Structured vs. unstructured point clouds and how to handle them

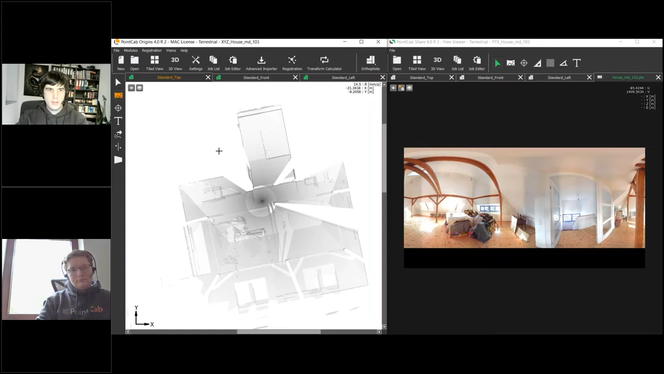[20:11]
of rows and columns so i use additional information which i normally wouldn't have and then um what you can do here is um calculate a panorama there as well and if we open that it looks like that
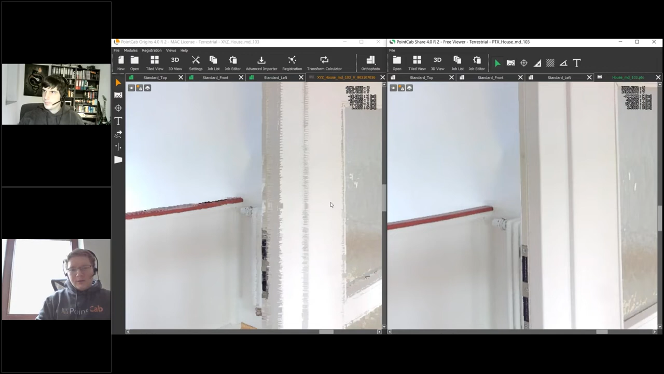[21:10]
of course as you can see in the recalculated image the edges aren't as clear anymore as in the normally a normal photo
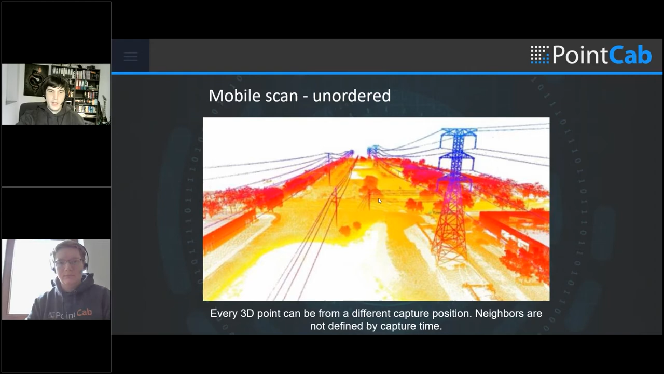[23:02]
unexplained that neighboring points don't need to match up this means um um that they can be from different scan positions and then we are not able to determine that anymore in our algorithm i mean for example here in this point cloud you see here it's outside here it's inside they scan through through the window and for example the points taken here they can be taken from any position here they can be taken from this position here and you don't know that anymore and if you want to back project them into the the image itself you need to know which image was it taken from and you can't say that if you don't have a time stamp or if um
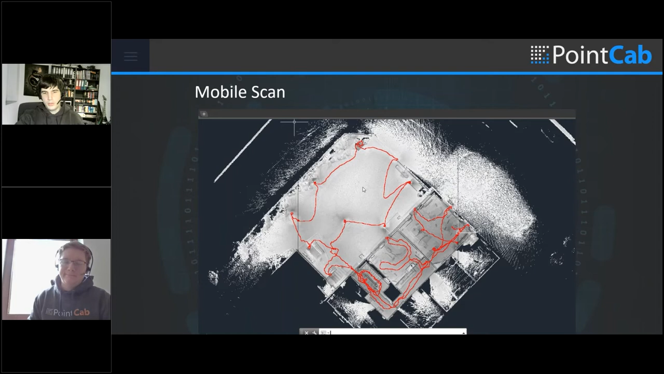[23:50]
cloud is truly unstructured you have no um you are not able to recalculate it into a structured one except if you have if except if you are doing some yeah assumptions about the positions where the point was taken from or um yeah if you if you just apply
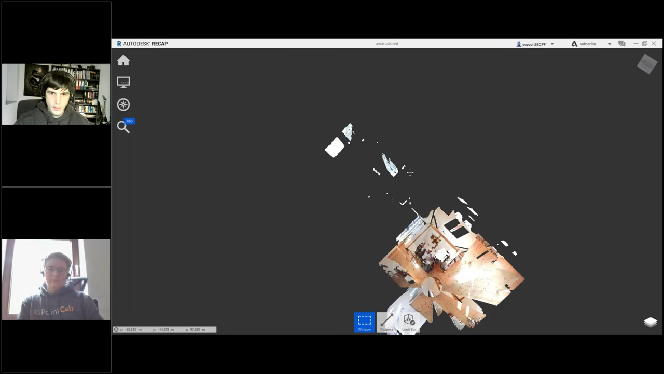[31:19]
we don't have here this mirror ball it's not there we only have the point cloud itself